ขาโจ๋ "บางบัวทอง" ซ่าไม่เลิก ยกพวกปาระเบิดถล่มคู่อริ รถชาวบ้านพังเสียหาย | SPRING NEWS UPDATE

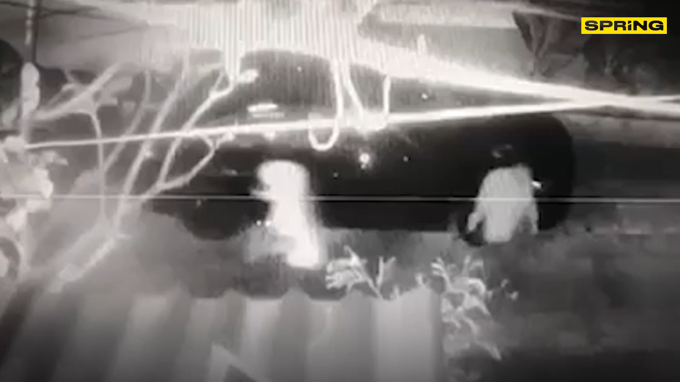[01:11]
ปารระBE immersจ จำนวน 4-5 ครั้งโดยหลังจากก่อเหตุกลุ่มไวรุ่น จึงได้รีบวิ่งนี้เอาไปทางหน้าหมู่บ้าน